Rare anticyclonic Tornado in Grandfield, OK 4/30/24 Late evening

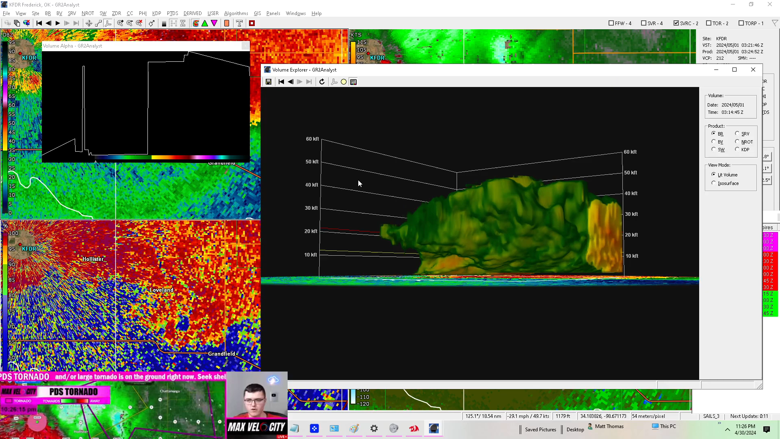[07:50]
large and strong tornado that was near hollister and this is another one that's on the ground large and or at least possibly large and strong i'm not 100 sure on that yet but this is
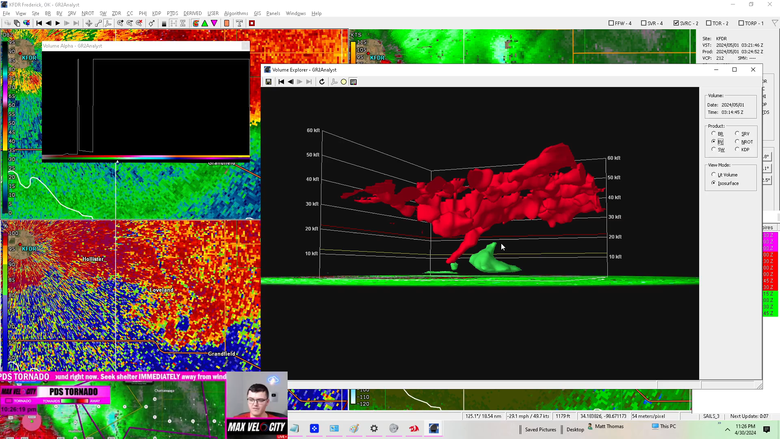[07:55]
at least a strong trail that is picking up a lot of debris right now on the
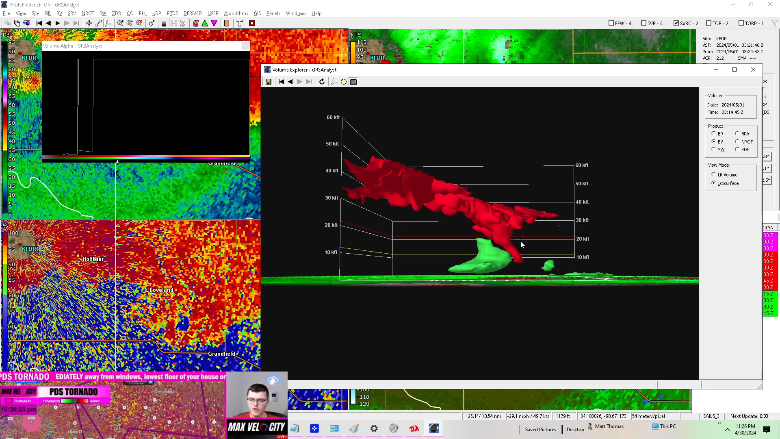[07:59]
northwest side of grandfield oklahoma that right there is a very strong couplet we got winds going toward and away from the radar in a clockwise sense what that means is that there is an anti-cyclonic tornado happening right now
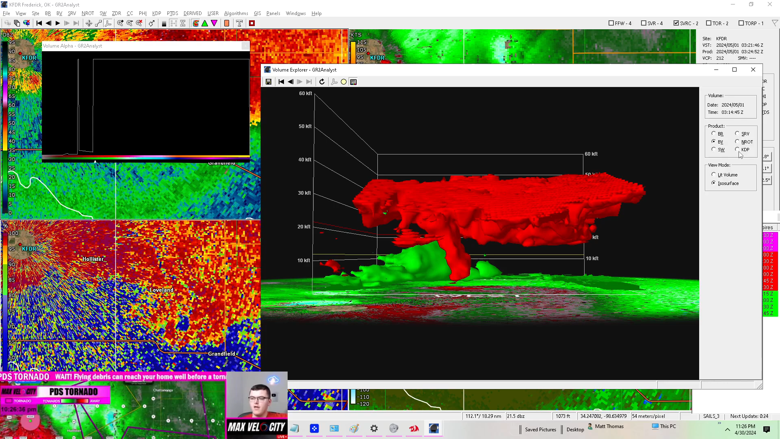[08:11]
and um again only two percent of tornadoes do that most of them are clockwise or sorry counterclockwise which is um cyclonic is what they call it